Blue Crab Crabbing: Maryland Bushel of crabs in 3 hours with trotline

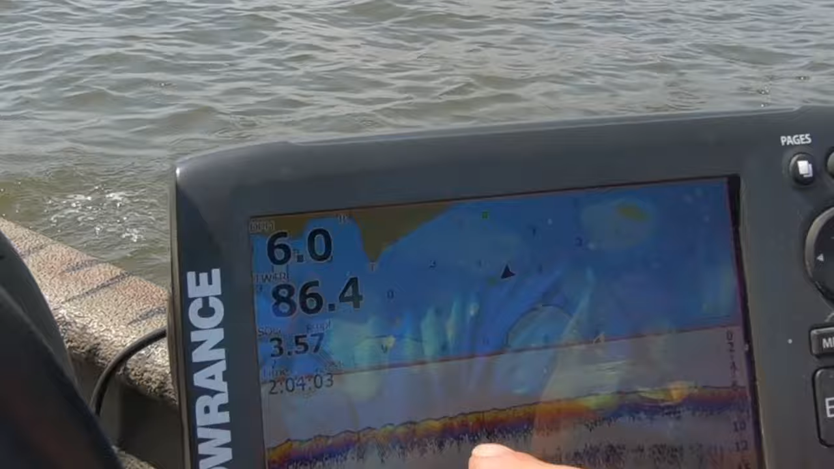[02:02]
ground where I'm at, my lines, and then I can change it
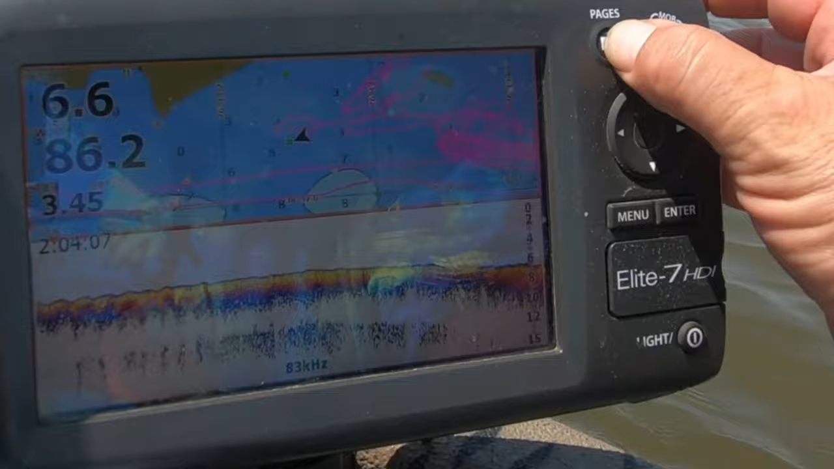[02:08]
to downscan.
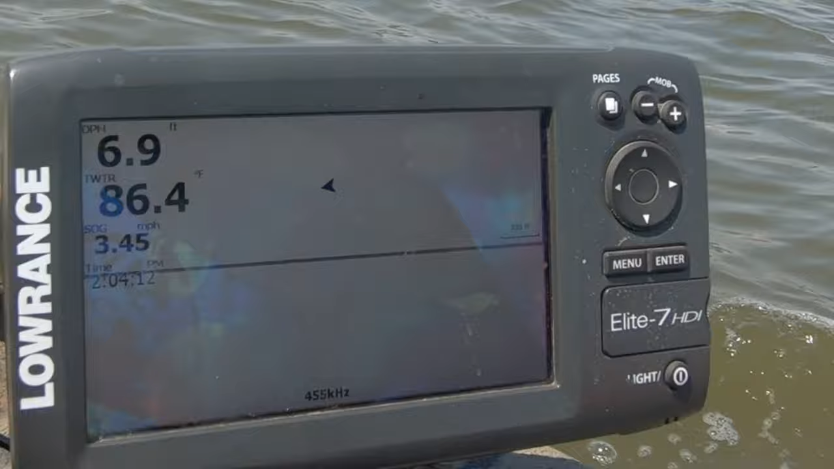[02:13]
On screen: depth 6.9 ft, water 86.4°F
It's actually downscan. A lot of grass you can see.
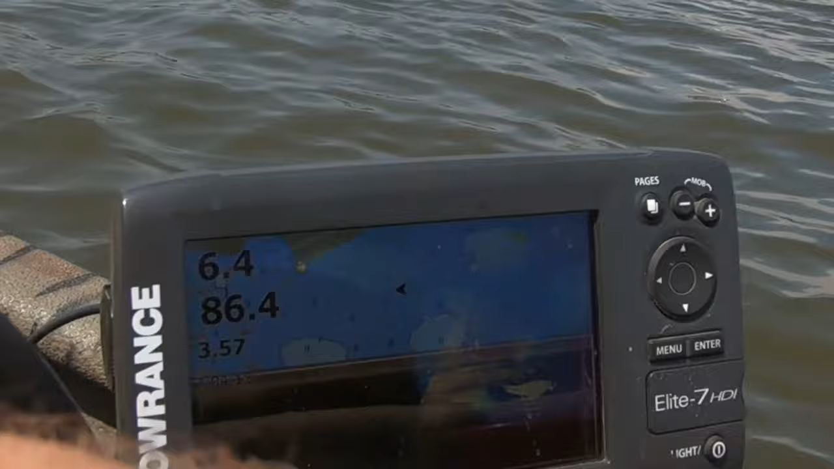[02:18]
It ain't no grass here, so problem is we're kind of going through a channel, and I don't like that so much right there.
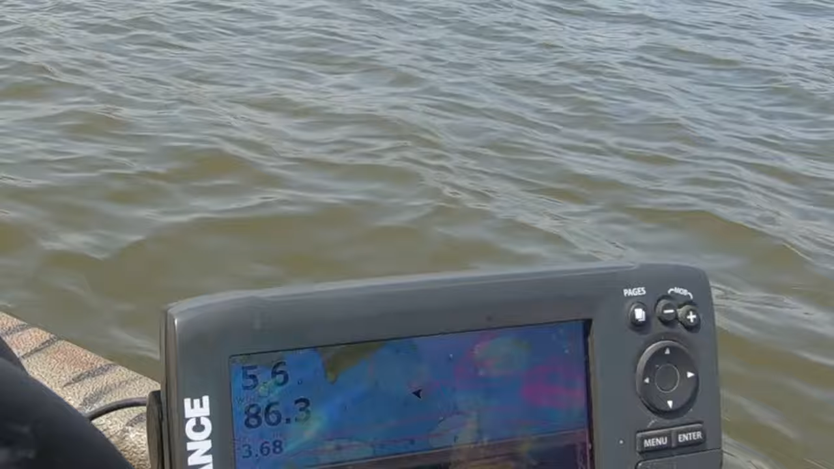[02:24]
And then I don't know if you can see that right there.
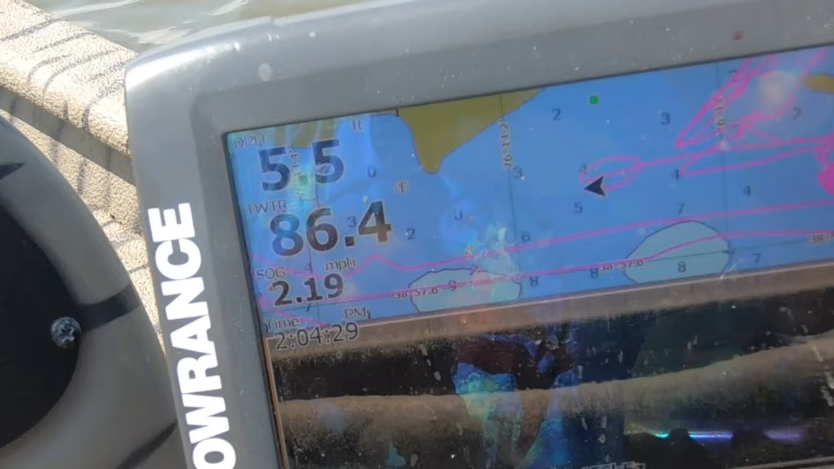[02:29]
On screen: depth 5.5 ft, speed 2.19 mph
I think it's right there. Then you can actually do all three if you want.
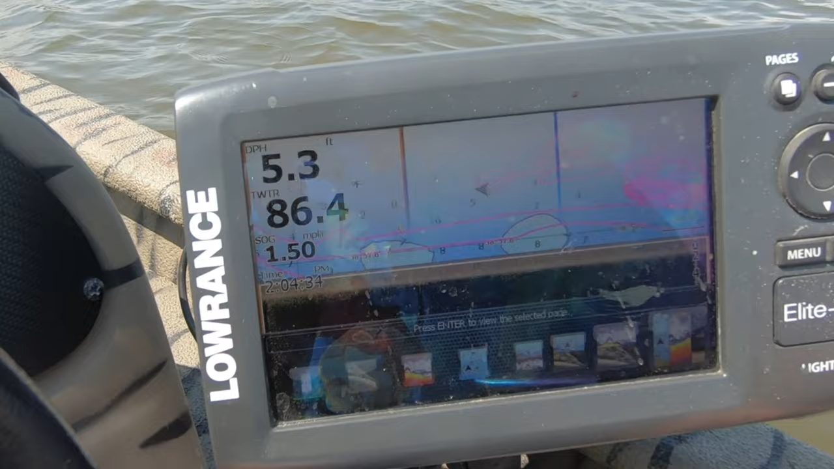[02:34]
On screen: depth 5.3 ft, speed 1.50 mph
So you can kind of have all three. There's your lines and stuff, and your depths and your downscan.